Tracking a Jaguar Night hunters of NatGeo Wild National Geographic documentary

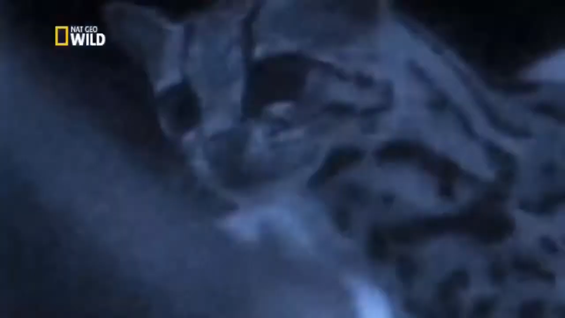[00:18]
and jaguars, the largest cat in the Americas. Very exciting.
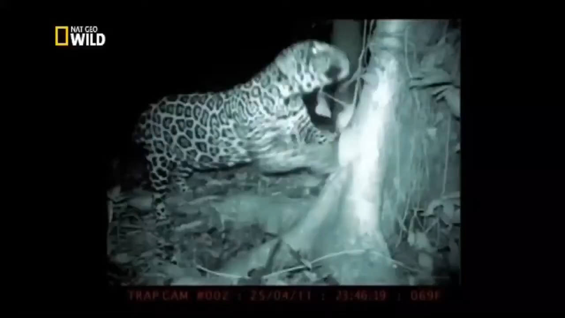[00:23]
If we're lucky, we'll get something absolutely brilliant. Now we're on a quest.
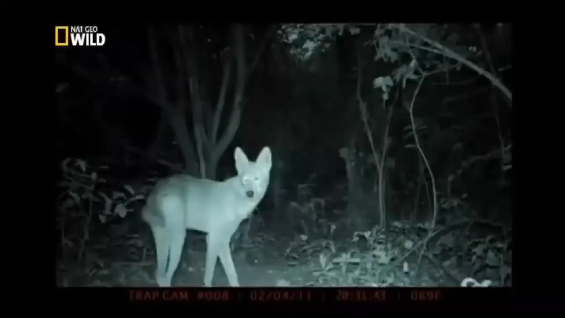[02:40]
Motion-triggered camera traps silently monitor the game trails using invisible light.
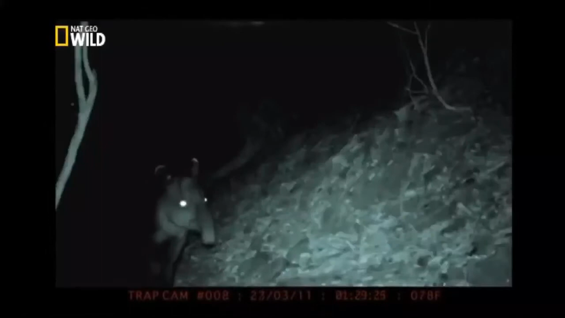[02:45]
The infrared camera brings us face to face with predators and prey.
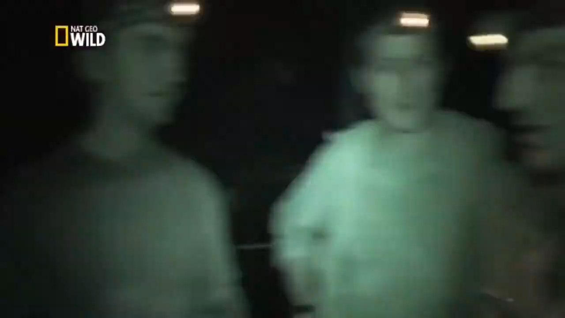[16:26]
The bright moonlight gives the starlight camera an aerial shot of this amazing new world.
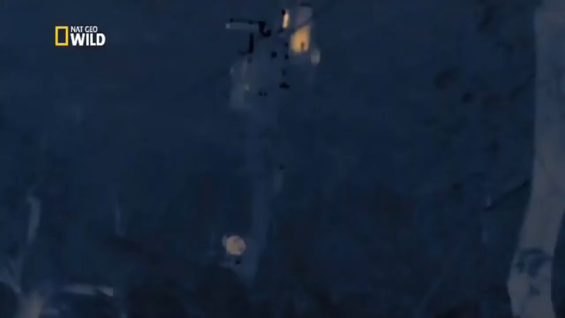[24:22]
heating? Okay, we're just going to watch it. Let's see what it does for a while.
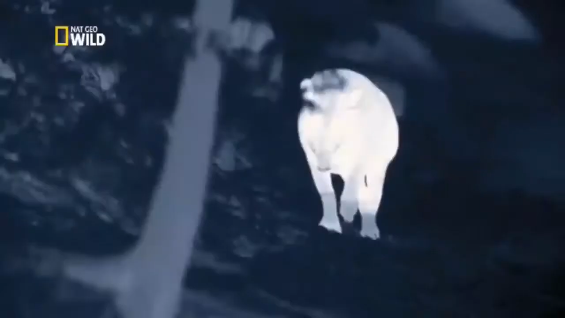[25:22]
And here, we have a female tapir,
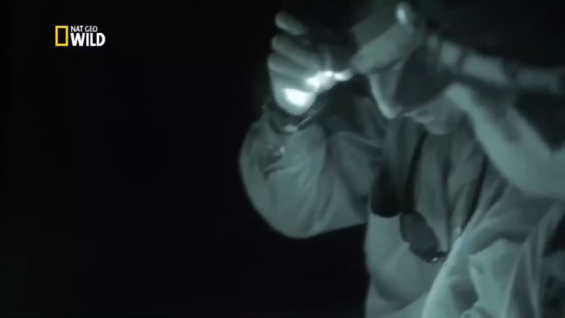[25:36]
It's a fantastic chance for the crew to observe new behavior.
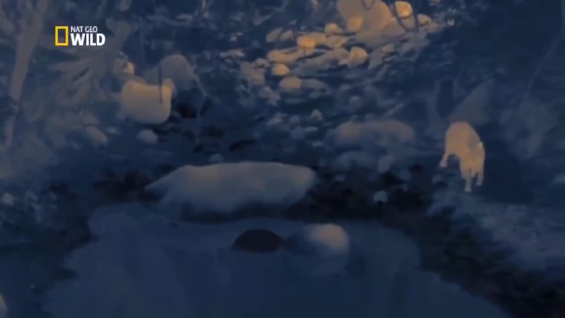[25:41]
We've seen a tapir walk down and start bathing, which is awesome. I wasn't expecting it at all. In these dry conditions, tapirs need water daily and use regular bathing spots.
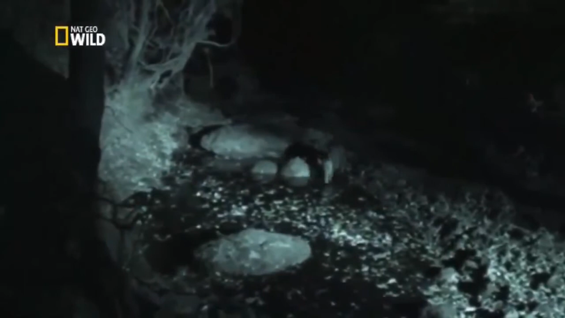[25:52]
This is now the only pool for miles. Soon, a second tapir appears, a male.
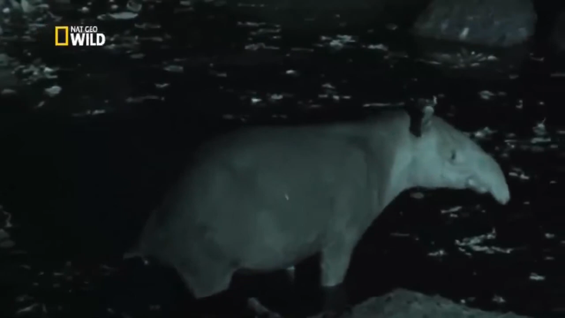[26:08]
The two seem cautious. It looks like they know each other.
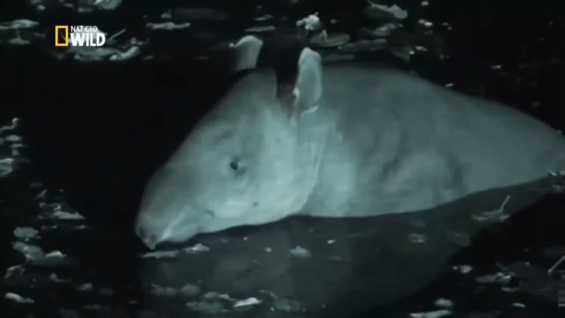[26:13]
He may recognize her scent, because he probably can't see her in this level of darkness.
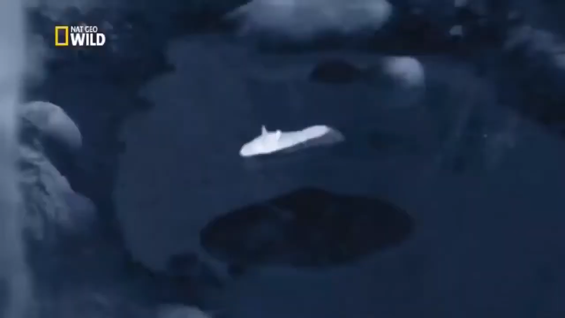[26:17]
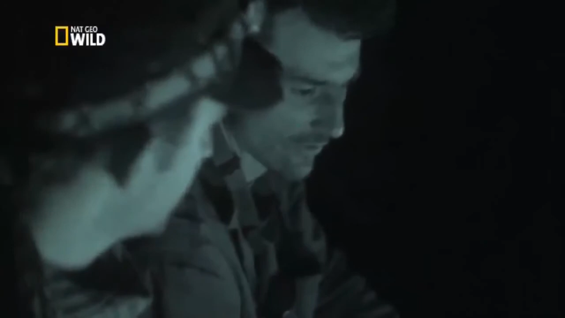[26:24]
Our infrared and thermal cameras give us an intimate view of one of Costa Rica's most mysterious creatures.
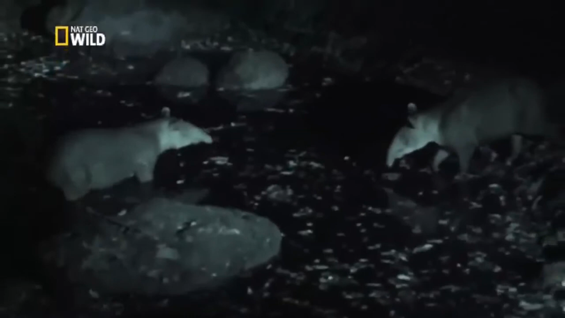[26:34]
Their gentleness hides a different nature. Hunters say that a threatened tapir is very dangerous to humans and cats alike. Even a big cat might think twice before ambushing this peaceful scene.
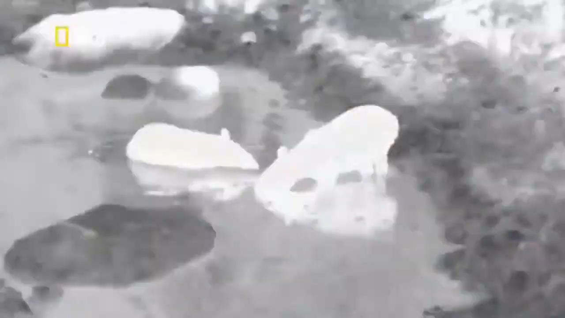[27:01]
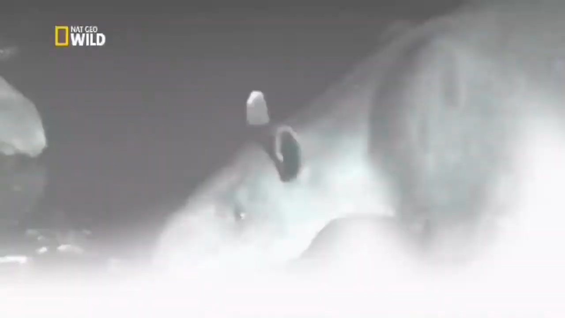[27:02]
First time I've seen something like this. It's pretty good.
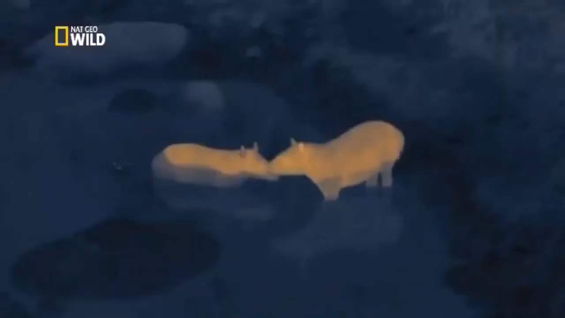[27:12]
See that? It's just taking off and landing on the tapir. It's some sort of bat.
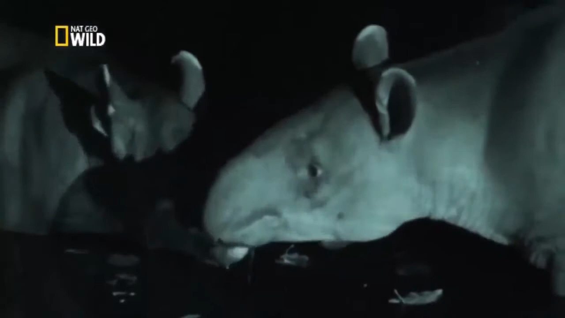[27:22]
That can only be a vampire. It's drinking blood.
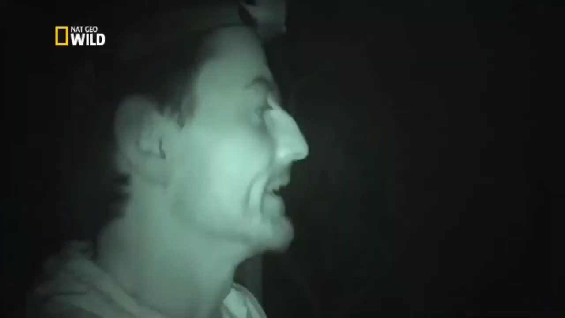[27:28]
The crew now realize they're in vampire country and maybe targets themselves. There's bats everywhere. I think they must be here for the deer. From the ground-based thermal camera, it looks like the deer are also in the vampire's sights.